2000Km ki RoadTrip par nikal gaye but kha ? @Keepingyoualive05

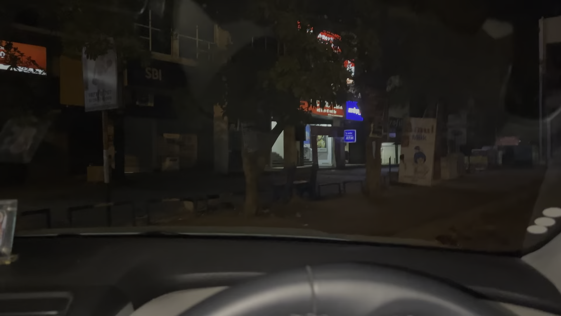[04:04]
सो जी मार्केट पहुंच चुके हैं, एकदम सुनसान पड़ी है भाई, देख रहे हो बस एक वो गाड़ी दिख रही है वहां पर। सो जी बैंक का काम फिनिश कर लिया है, अब सीधा चल रहे हैं घर की तरफ।
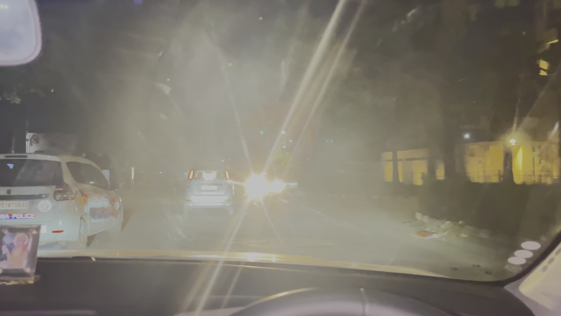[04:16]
नाइट में देख लो भाई, इतनी नाइट में भी भाई रोड पे ट्रैफिक यार, मॉडर्न सिटीज,